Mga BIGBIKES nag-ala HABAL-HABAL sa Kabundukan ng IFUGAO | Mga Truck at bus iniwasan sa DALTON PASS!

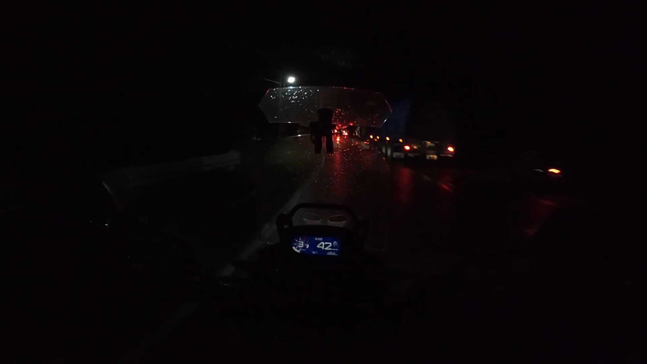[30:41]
Ayun mga kaibigan, no? Nandito kami sa pass yata.
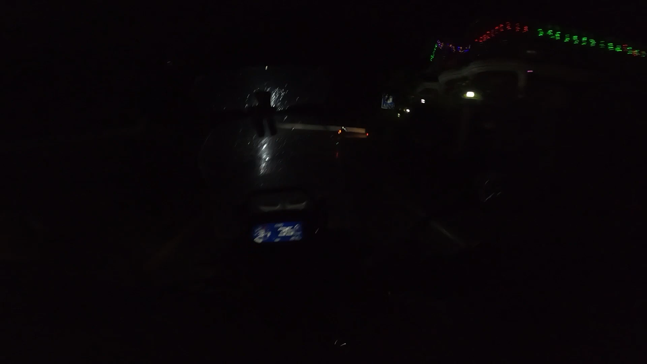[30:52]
Tawag dito, pass. Pass ba to? Dalton pass yata. Hindi nyo ako nakikita pero nagkikipaglaban po ako sa daan.
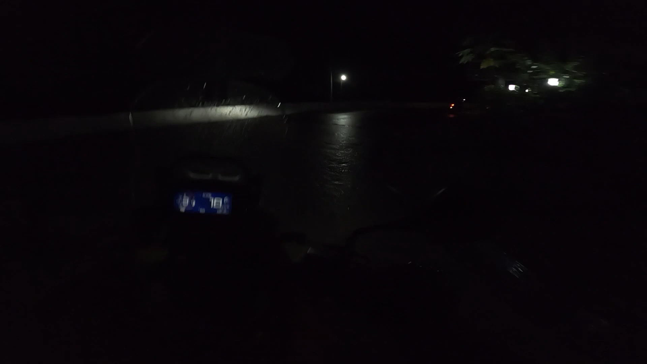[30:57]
Medyo madilim kasi may walang masyadong ilaw dito eh.
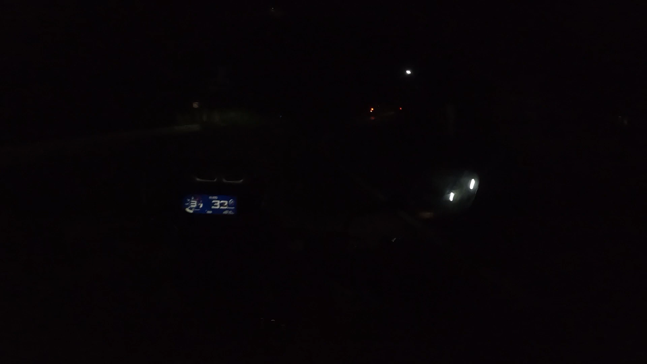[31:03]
Walang masyadong pailaw. Pero kakayanin namin to ni Labrador. Okay. Nagme-minor siya, nagme-minor. Truck, kita ko.
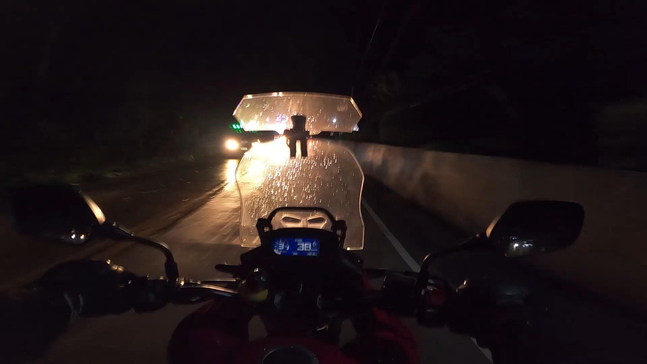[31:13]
May truck ha? Daming truck oh. Ito yung papuntang Karanglan eh, no? Pa, kaninong maga, ganyan tayo.
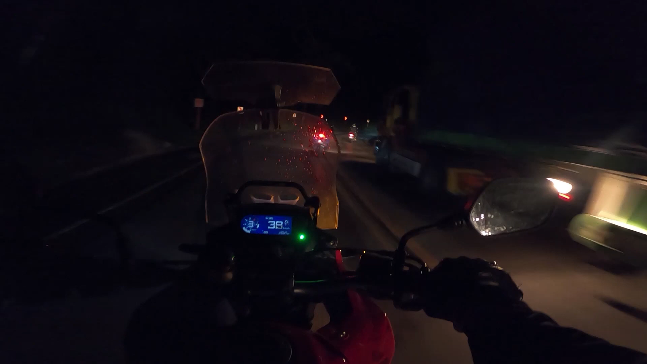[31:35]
Oh, pre, mabagal yung ano, mabait sila. Ito yung sinasabi ni Kelvin na Dalton nga. Yung nakaka-traffic. Kasi hihintay mo yung mga bus, ay truck. Ay putek, yan yung ayoko. Nauna, nasabay pa na ano na.
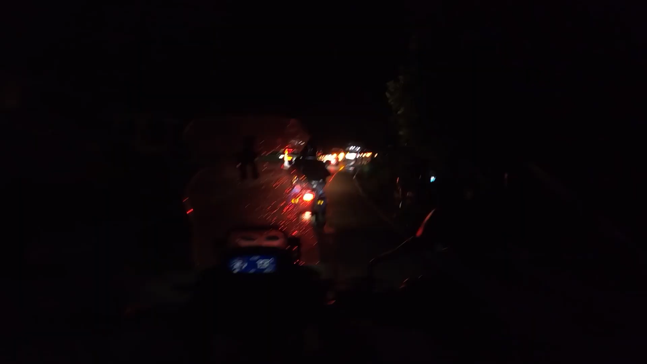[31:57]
Napakadaming sasakyan, napakadaming truck. Napakakilid ng daan.
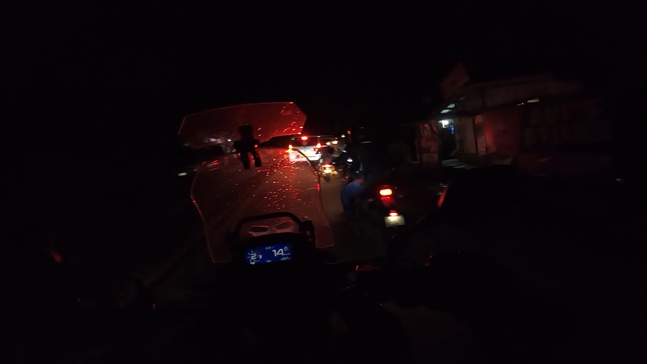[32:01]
Parang nasa ano tayo, Bicol, ganyan din daan dun ah.
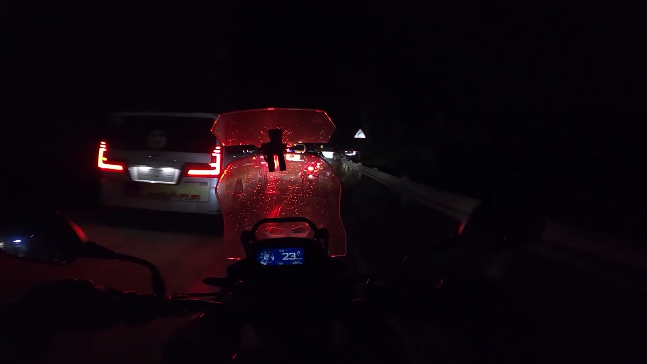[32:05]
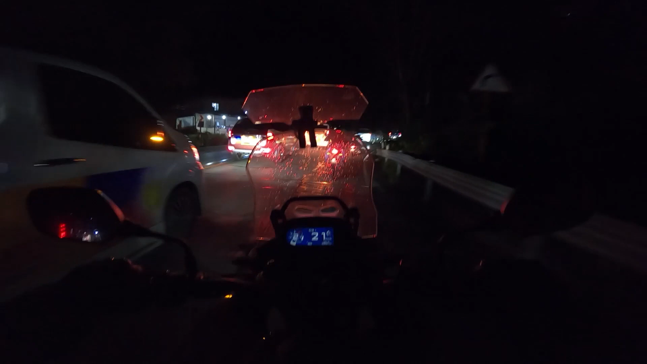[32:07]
Ayun mga kaibigan yung mga ino-overtake namin dito. Kasi ano, maraming, ayun ah, ayun.
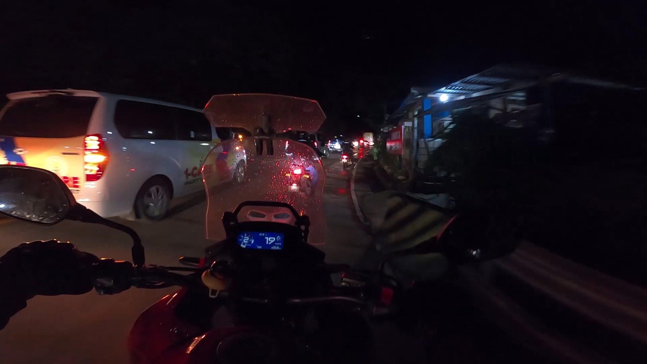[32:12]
Ayun ah, pero may construction sa taas.
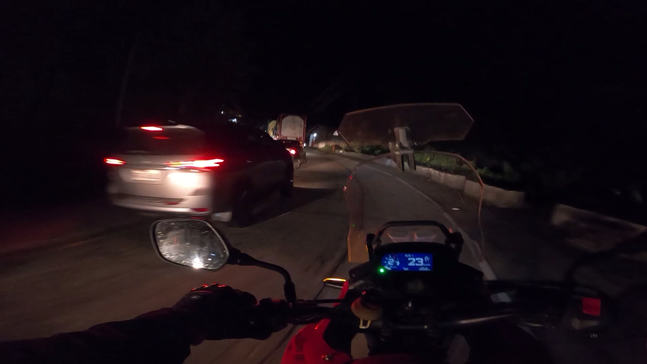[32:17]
Oh, nandito ako pre.
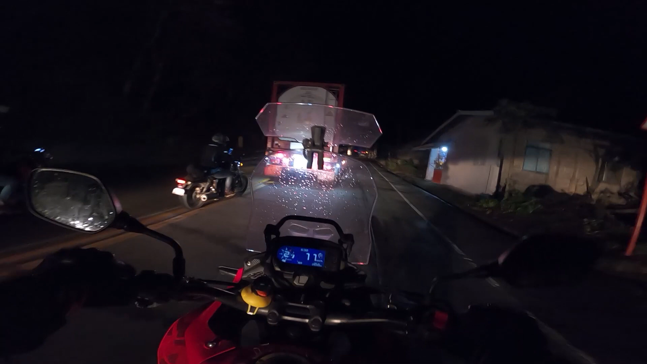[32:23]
Meron siya pre, may paprateng. Ayun no, dito. Etong ano ba yan? Ang daming adventure ng ride na to. O nga, hindi. I mean, nag-enjoy ako. Ang daming ano, skills. Oh.
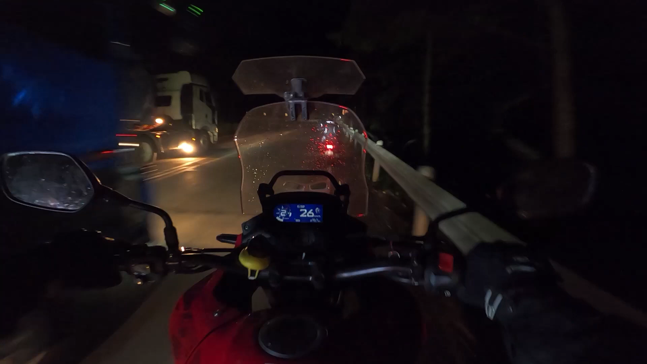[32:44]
Come on ha. Ano yun, galit? Nagalit yata. Ay hindi, pinagbigyan tayo. Ano siya, padaanin nyo na, kanya no. Ito yung maganda rito eh. Yan, dahan-dahan lang kasi pababa. Nasa Nevay Siya na kami, sa Karanglan. Yay! Dalton Pass yata yung tawag dito. Ito lang yung daan mo para makadaan ka sa Region 2 to Region 3 eh. Oh.
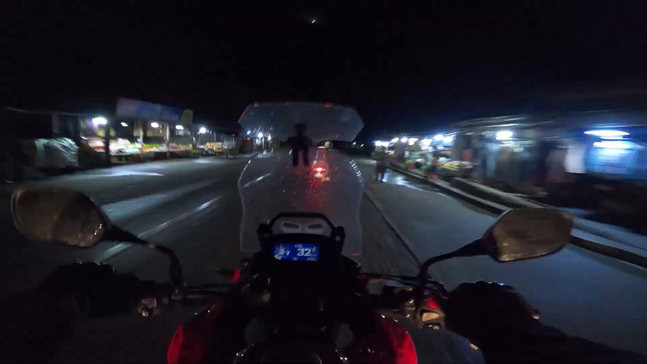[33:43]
Pare ko. Oh, oh, oh, oh, oh, butas! Nakita mo yun, si Ben? Tama nga nilang bre, counter steering talaga, no? Yun yung problema sa mga yan eh, overshoot, diba?
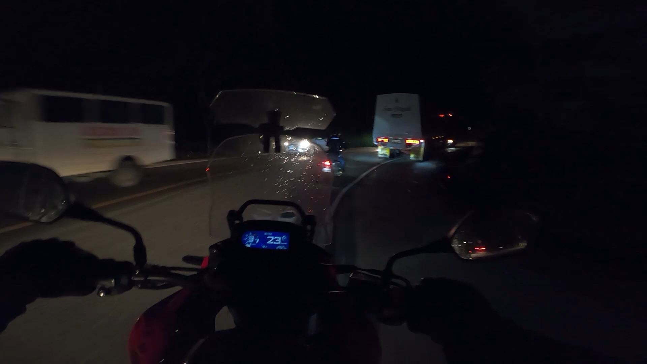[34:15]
Ben, stay back! Makakalala eh. Pre, sige pre, ikaw naman. Oh, dito ako sa tabi ni Ben.
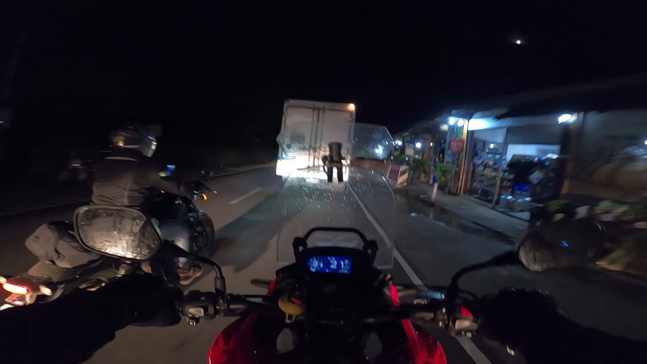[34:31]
Mabagal yung ano, van. Ay, bus. Hindi pre, bumabalik ko eh. Uy! Uy, uy, balik, balik, balik, balik, balik! Tatlong truck. Dami, dami. Oh, wait lang ah, tignan ko. Oh, merong isang ulit truck. Yung colorful. Pagkataas yan, yung truck na lang. Yan, sige. Yan, sa likod ako.
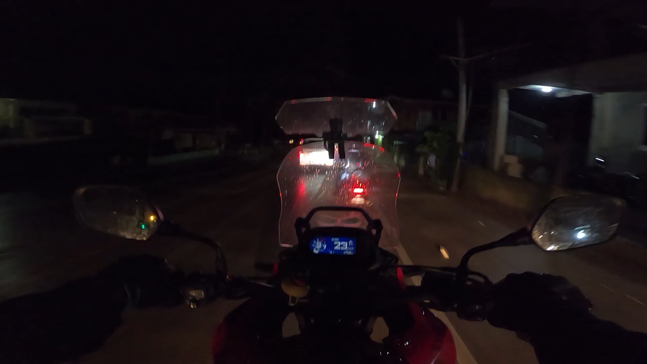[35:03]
Oo. May dami yan. Nakita ko na kanina dito eh. Yan ang kagandaan ng mataas na motor eh. Medyo mahirap pala dito. Hindi naman mahirap, madaming truck. Kaya nagkikihabol lang kami sa truck. So, dahan-dahan lang talaga dapat.